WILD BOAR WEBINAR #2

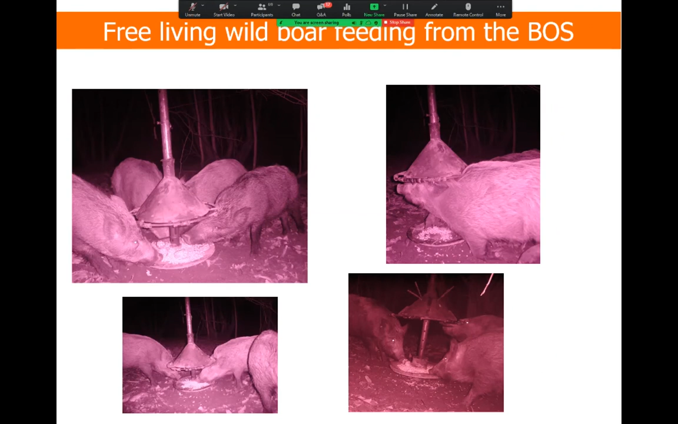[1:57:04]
the bait was offered to them, and several animals, piglets and old, could feed from it, both in captivity and in the wild. Next one, please. We had many non-target species trying to feed from it because they could smell, obviously not the birds, they could smell the bait because the base is perforated. And in particular, we're very worried about the badgers, the European badgers, because they're protected by law in the UK. They have a special law that protects the European badger, and they're strong enough to lift the cone if they want to,
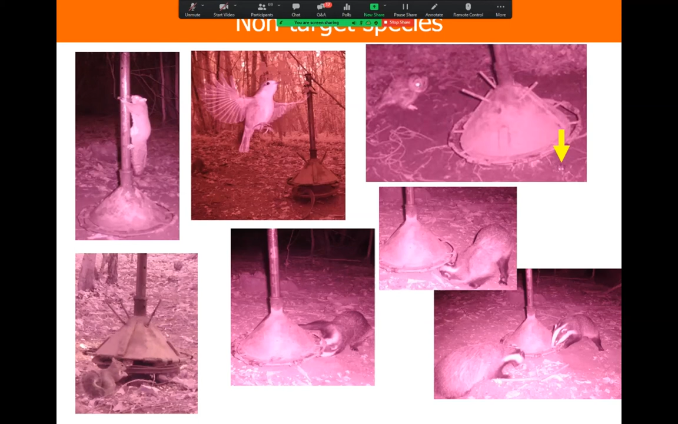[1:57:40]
but they don't seem to have the behavior to do so. So sometimes we had clusters of very desperate badgers trying to feed from it, and we're not able to. Next one, please. So in Montserrat with feral pigs, again, matter of a couple of days, and they could find the, so these are free living animals, and they could find the BOSS and feed from it. In the States, I believe this is in Florida, that the bear was the only species that could feed from it.